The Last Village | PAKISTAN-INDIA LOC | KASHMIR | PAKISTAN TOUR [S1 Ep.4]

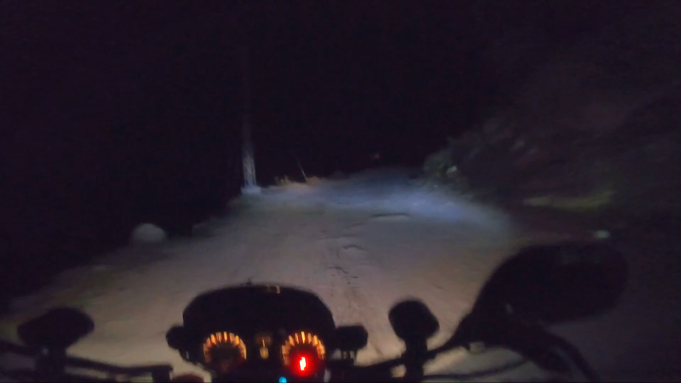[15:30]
अभी रात के वक्त राइड करना मेरी मजबूरी बन गया है, और जो ओल्ड सब्सक्राइबर है उनको पता है कि मेरा SOP है कि मैं रात के वक्त राइड नहीं करता। मैं जंगल से गुजर रहा हूँ और रोड बहुत ही नैरो है, ऊपर से पत्थर आया अभी एक,
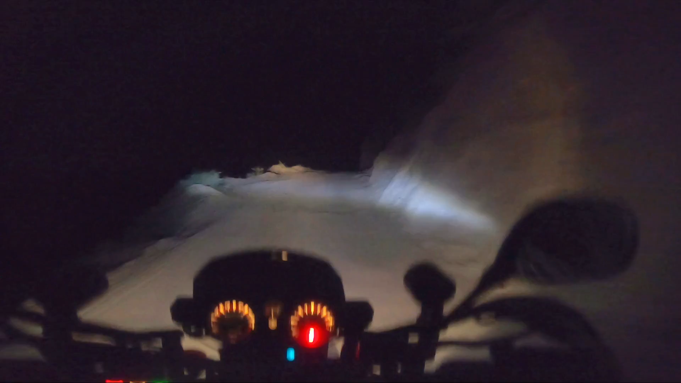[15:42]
छोटा सा पत्थर आया अभी ऊपर से एक, तो ये एरिया ठीक नहीं, मुझे यहाँ से जल्दी से निकलना है और मुझे रहना भी है राइट साइड पे आगे।